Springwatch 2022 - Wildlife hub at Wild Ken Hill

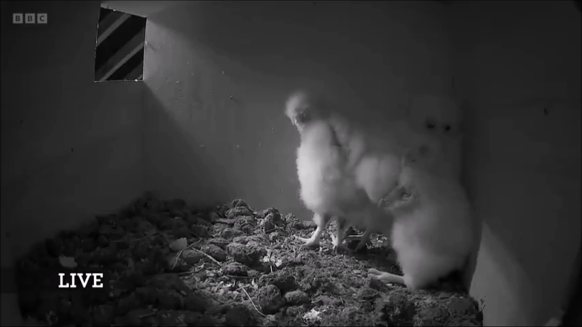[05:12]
On the right-hand side of the middle is the smallest one. They hatch asynchronously, so there's always a biggest one and a smallest one. And you can see all the pellets in there where the adults have been spending the winter. Superb. What about the adult? The adult's still outside. Doesn't have any food on this occasion. But of course... Oh no, it's hopping in. It's hopping in. Let's get back inside. Look at that. What a view. Sensational. And it might have stored food in there because they do cache food in the nest box.